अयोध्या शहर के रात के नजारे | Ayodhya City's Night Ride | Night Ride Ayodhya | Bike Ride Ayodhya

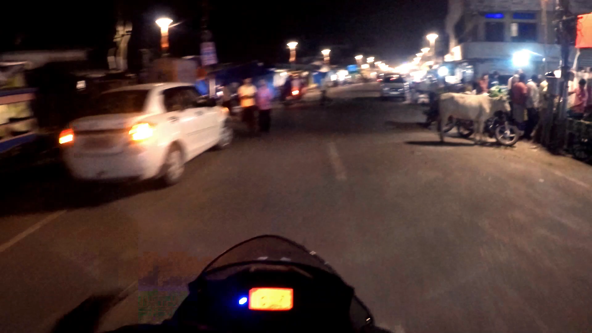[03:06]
आप मार्केट ठोड़ा बंद है आज की समय में और हर
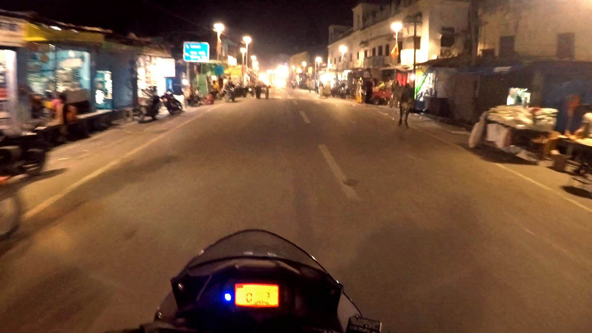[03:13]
हर बुदवार को मार्केट बंद रहता है तो दो दीम बंद रहता है इस लिए बहुत सारी सांप बंद है और
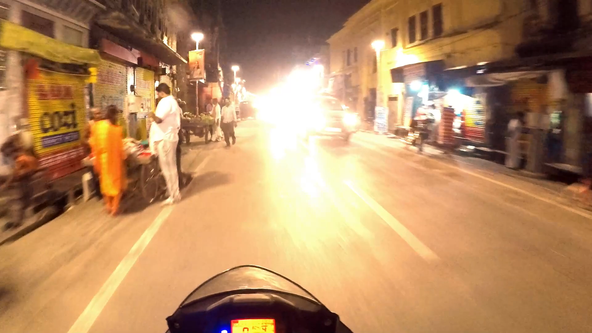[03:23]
फिर भी रात का नजारा से कितना बडियां है अजर साहर का
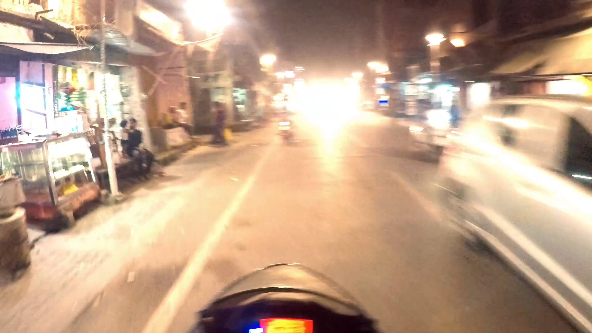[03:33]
कि नाइट में घूमने का अलगी लेवल है अलब मार्केट जब चालू होता तो और भी भीडबार होती काफी अच्छा रगता लेकि फिर भी बढ़िया है बढ़िया
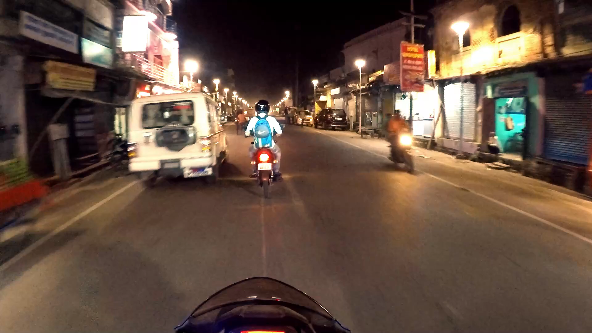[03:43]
और लाइट लगी है लाइट में कोई कमी नहीं है रोड पे लाइट है आप देखोंगे कि और लेफ्ट और राइट में लाइट है एक
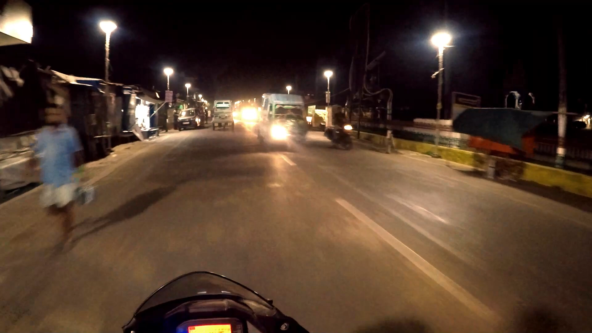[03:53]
तुलसी उद्ध्यान को खोड़ा सा और इंप्रूब करना होगा अगर तुलिजोन का पड़ावा देना होगा तो जैसे कि में चीजिए कि लाइटिंग चाहिए लाइटिंग के बात करूं तो अगर लाइट अच्छा रहता ना तो मतलब कि अगर अगर कोई घूमने
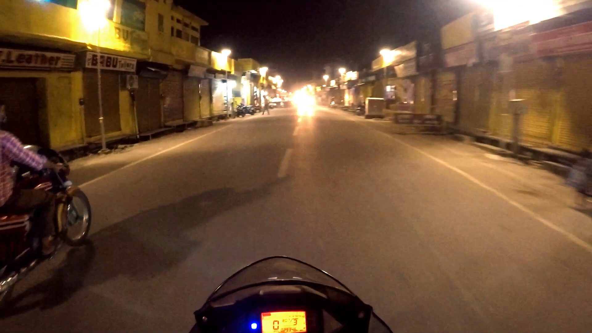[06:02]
घूमने का मज़ा बहुत अच्छा होता है अभी देखो सौप्स बहुत सारे बंद है और हेलमेट हेलमेट के यहां पर यूज कम लोग कर रहे हैं यह थोड़ा सा
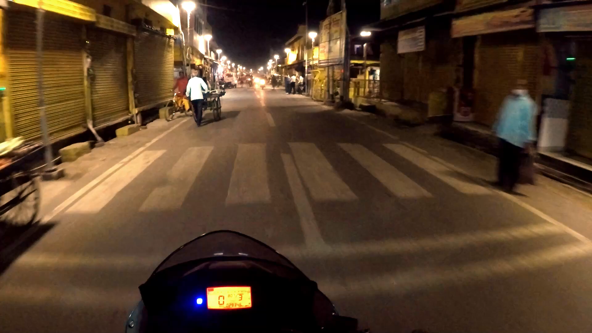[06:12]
गलत बात है अभी यहां की जो ट्रैफिक पुलिस है वो भी उतना मतलब की कडाई से नहीं लेती है एक सकते हो एकदम अलग लेवल का है सौप सब बंद है लाइट है साइट साइट बीच में रोड और इंज्वाय करते वे हम लोग निकल रहे हैं यह तो कुछ है बीड़ला धर्मसाला है
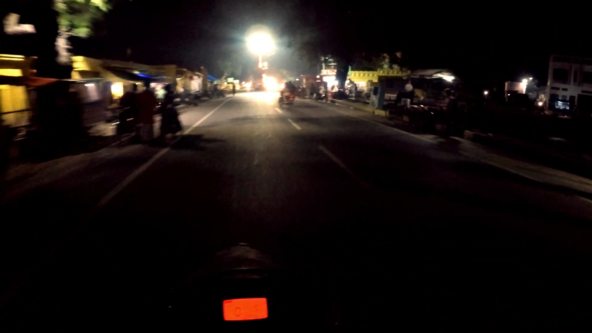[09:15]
आप अच्छी से घूम सकते हैं अब यह भी देखो काफी अच्छा है केड़ी
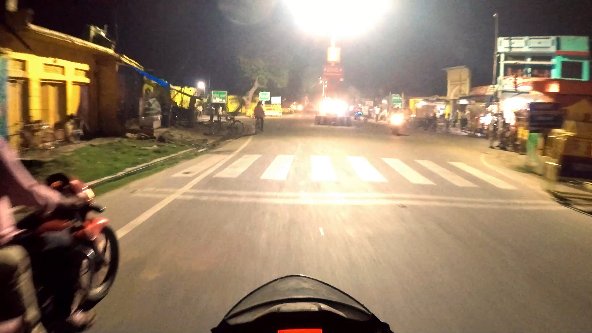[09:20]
बजार चोरहा महबरा बजार अब जैसे यह देखो लगा है लाइट लाइट का जो पूरा नीचे का पॉर्शन है बीच वाला वो उसमें पूरा एकडम जाला लगा है यह भी देखने में अच्छा लग रहा है सब्सक्राइब � dope टेख